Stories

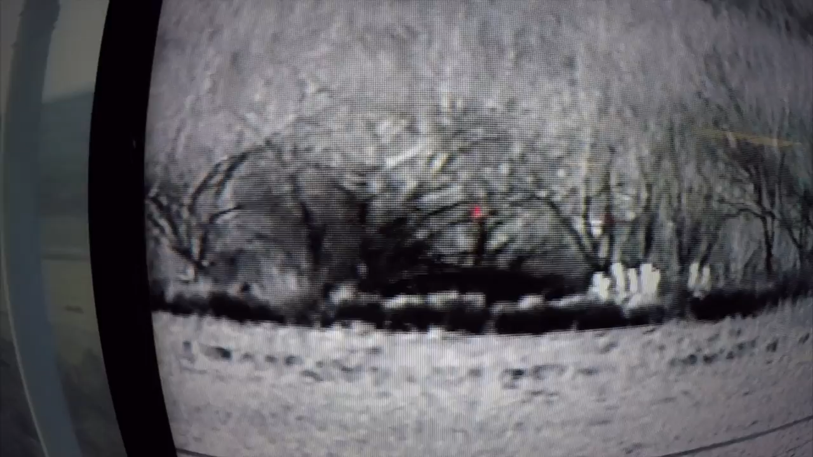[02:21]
The camera spotted a group of five make their way across from Mexico. Man, this is limit ten.